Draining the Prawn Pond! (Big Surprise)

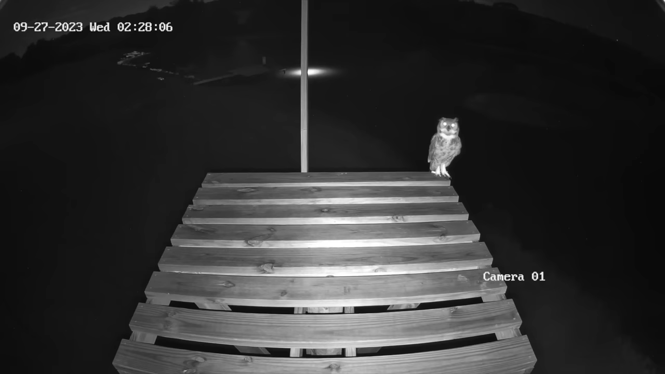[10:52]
capone showed up at the eagle tower so we built this tower in hopes that eagles would build a nest here and we'd live stream it to you guys but i've always kind of secretly had this hope that the owls would nest here as well because they've been with us since the beginning of the pond build and this is basically like their home but as some of you stated in the past
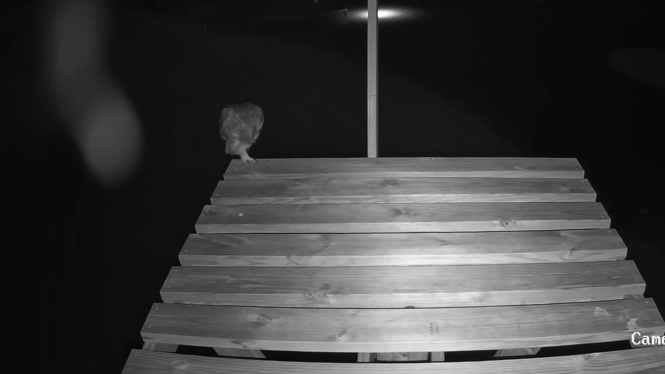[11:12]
and i did a little bit of research it's very rare for owls to build their own nest they're more of a lazy creature so they typically prefer to use an
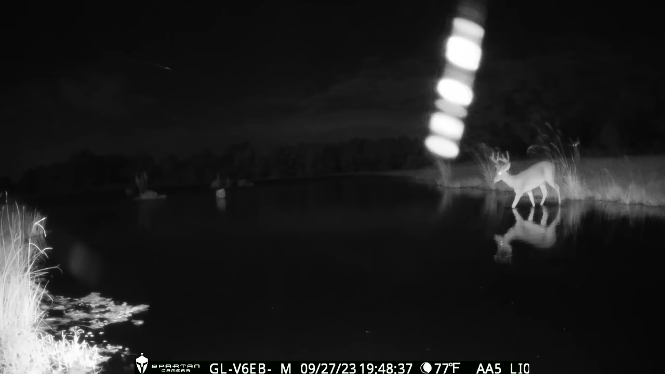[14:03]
the pond was built because i know that a lot of times deer will use the same trail but i'm not sure why they made it right here cutting across this corner because it
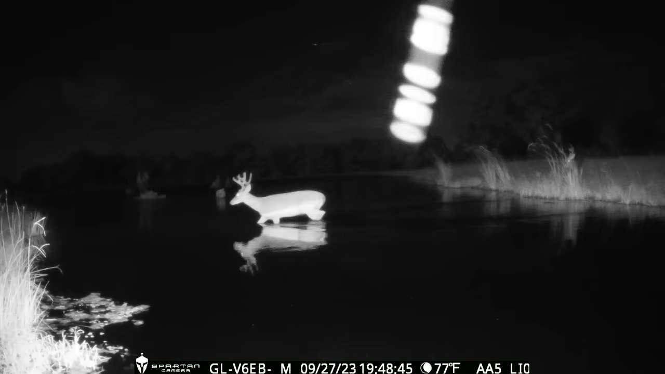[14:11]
doesn't save them that much time just cutting that corner so i'm guessing
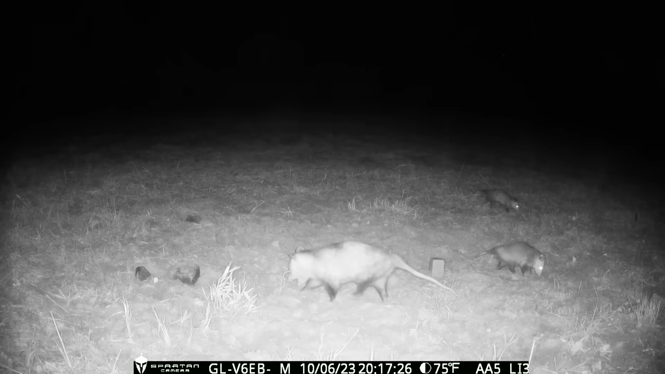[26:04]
and would you look at that looks like george jones may have had some babies i can't really tell about that one on the right that may be a female possum but it absolutely looks like the one in the back as a baby and we got some bucks